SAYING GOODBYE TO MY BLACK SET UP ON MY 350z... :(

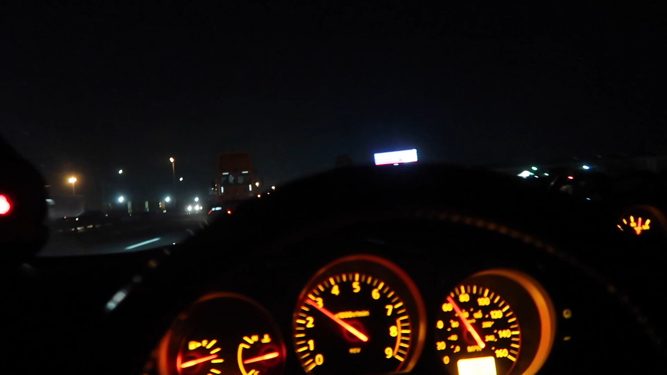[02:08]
We're just waiting on my boy Chris. I know you guys have not seen him in any of my videos in like the past, I don't know, like what, like 5-6 months.
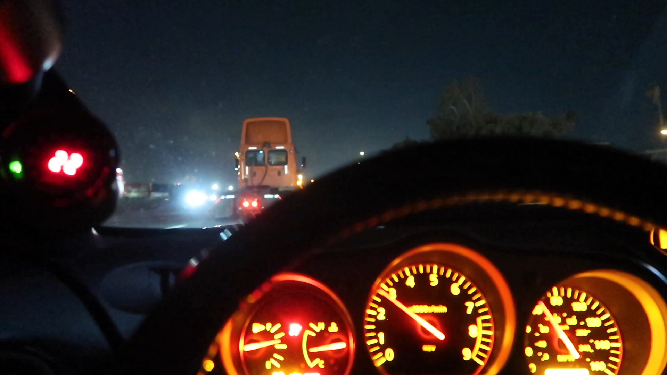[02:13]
It's pretty sick. He got a new turbo kit. Instead of it being in the back, it now sits in the front, bro. It's pretty sick. I'm gonna show you guys right now once we get out the cars. Like I said, rolling with my boy Jimmy, Eric, and Chris. Oh, what the fuck is this guy doing?